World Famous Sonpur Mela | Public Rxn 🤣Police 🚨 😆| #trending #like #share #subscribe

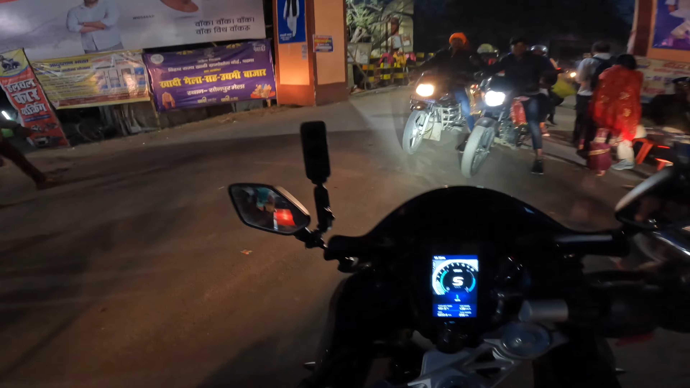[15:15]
भाई गाइस, तो चलो हम इससे ज़्यादा भीड़ में नहीं जाएंगे, निकलना है, अब निकलते हैं। देखो पूरा ये पूरा मेला ही रहता है, बहुत भीड़ होता है गाइस। कल तो संडे है, आपको बता दूं मैं, आप बाई फुट भी अच्छे से नहीं चल पाओगे, इतना भीड़ रहता है।